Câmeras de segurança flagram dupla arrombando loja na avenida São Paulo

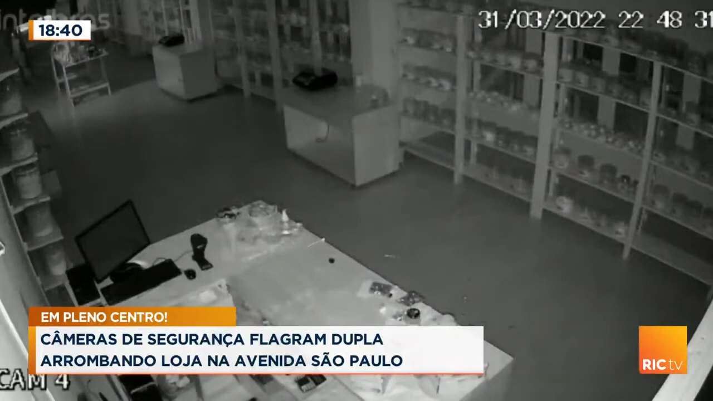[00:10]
Repare no cantinho da tela. 22h48, o comparsa do lado de fora ajudando. Eles conseguem estourar a porta de ferro, um entra, o outro fica dando apoio. E acontece o furto. Agora os detalhes, você acompanha comigo na reportagem. As imagens da câmera de segurança flagraram a ação criminosa na loja de produtos naturais.
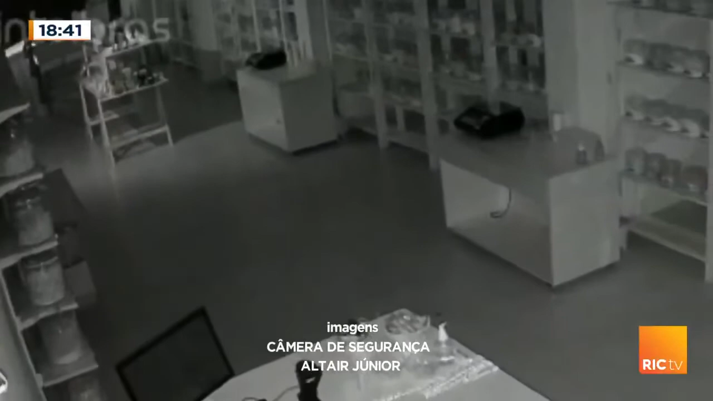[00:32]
O ladrão aparece correndo pelo extenso corredor em direção ao caixa. Ele pula o balcão e começa a fazer a limpa. Depois de poucos minutos, foge depressa, levando dinheiro e um celular.